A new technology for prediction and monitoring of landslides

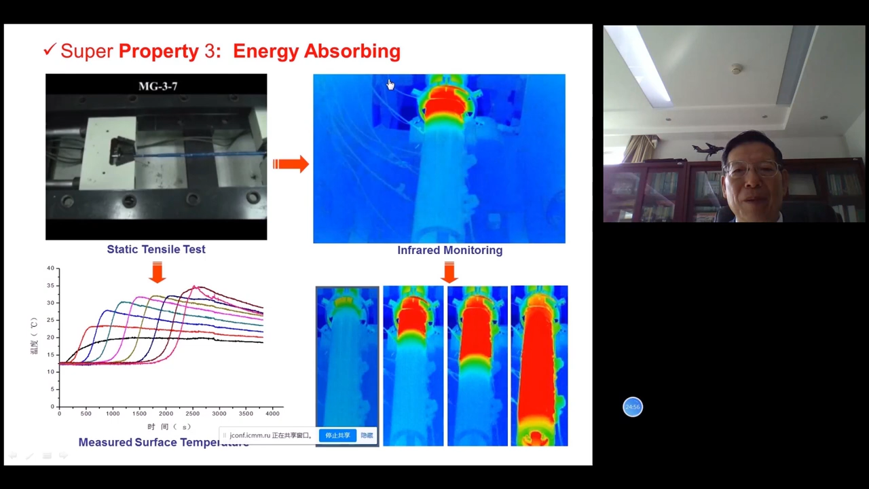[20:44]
The red color, that means to show the energy absorbing properties.